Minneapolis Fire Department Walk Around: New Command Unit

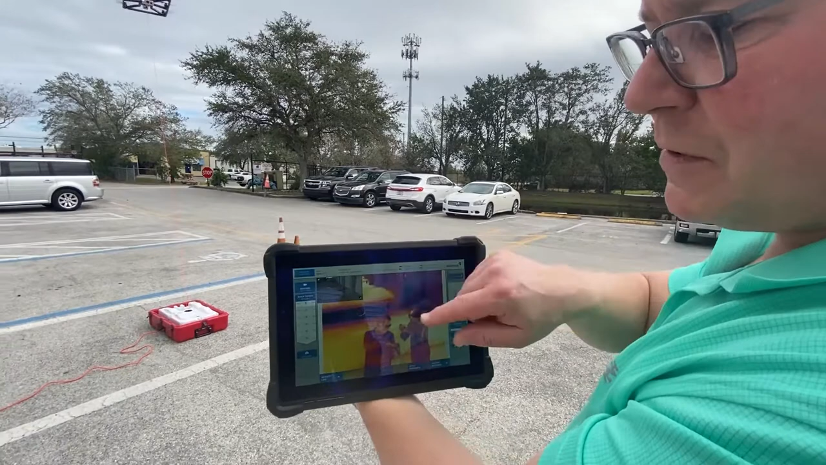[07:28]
I can switch back and forth from picture in picture, depending on which view I wanted to see.
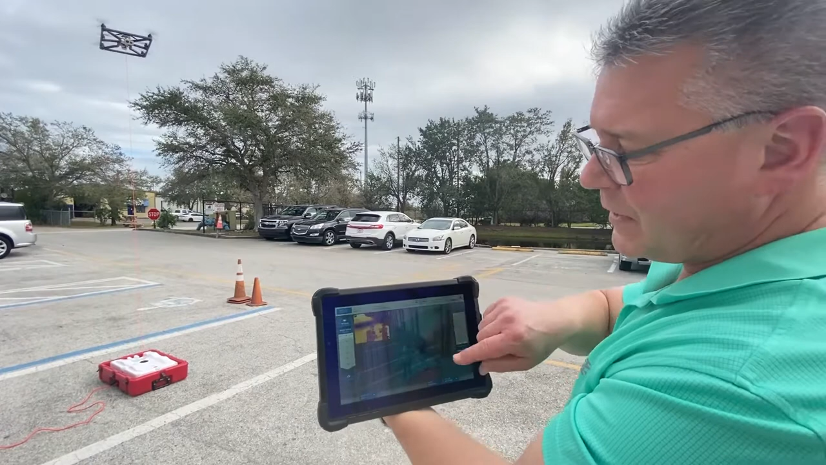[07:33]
The whole system here will also record images for us.
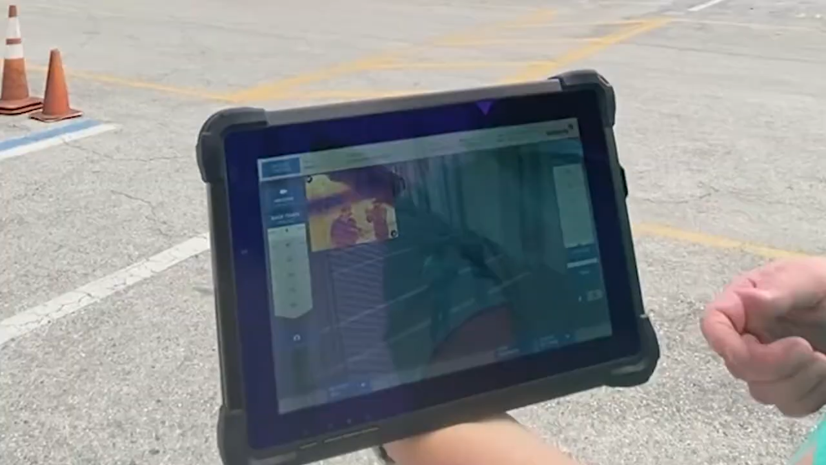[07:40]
It's on a 24 hour loop, and in that 24 hours you can recover the video,
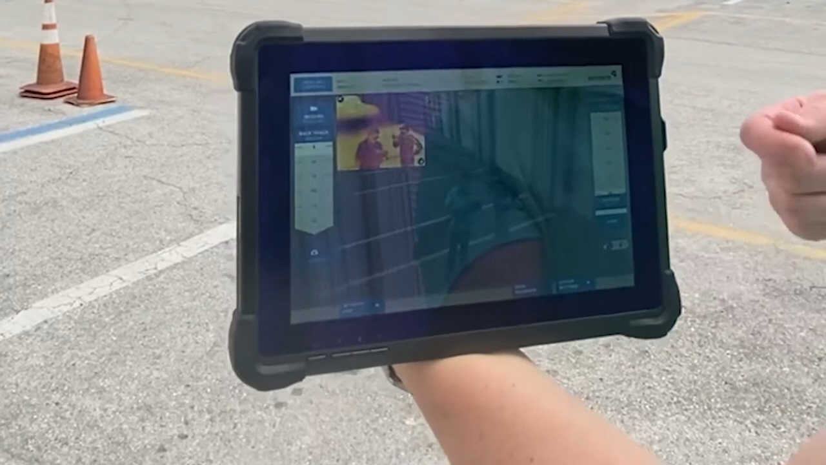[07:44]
and be able to use it for your training and or after action report services.